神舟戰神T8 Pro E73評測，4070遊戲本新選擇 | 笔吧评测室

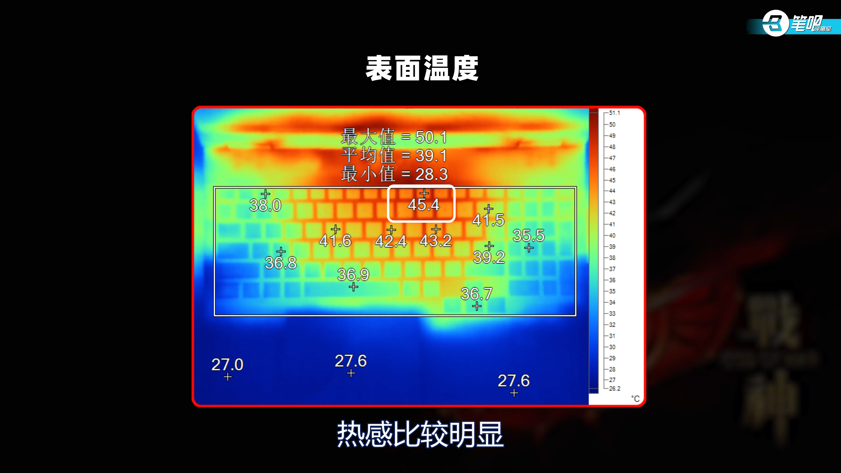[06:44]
4度热感比较明显游戏常用的WASD和控额键还算凉快噪音方面狂暴模式下双烤56.2分贝手动拉满之后则是57.
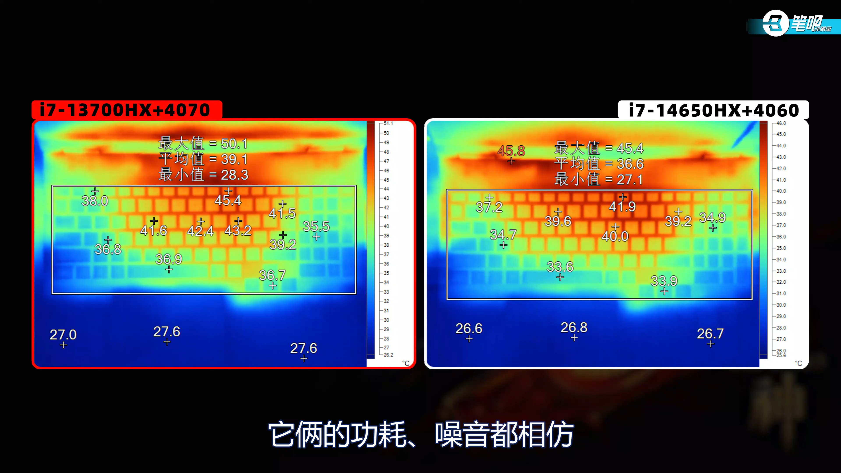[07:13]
这台电脑的14代i7加4060的版本它俩的功耗、噪音都相仿但4060那台的表面温度明显低一些不清楚是不是因为批次不同带来的隔热上的差异好了 测试了这么多项目相信你对这台电脑的表现也有一定了解了按照惯例这次总结三条缺点给大家参考